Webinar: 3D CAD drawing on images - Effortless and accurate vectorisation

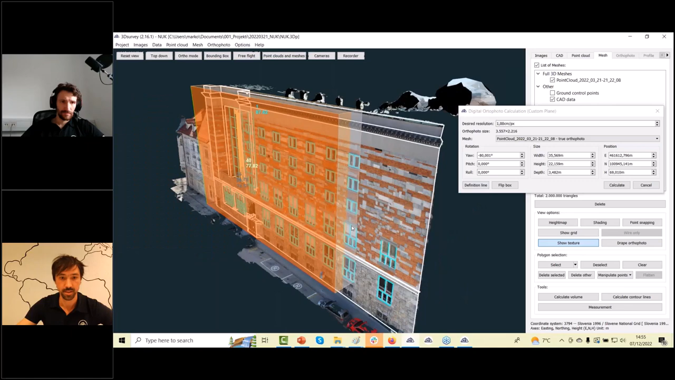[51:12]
to set the area of interest also here down i think
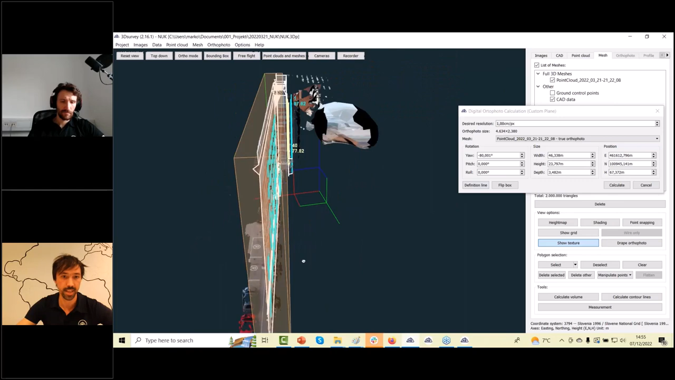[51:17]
everything is nice you can also rotate the complete uh area of
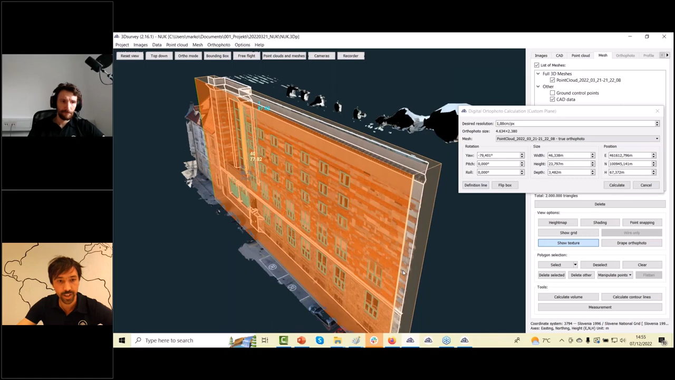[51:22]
interest that you'll set it perpendicular to your uh a facade and click calculate and in a couple of seconds you have the uh or to photo from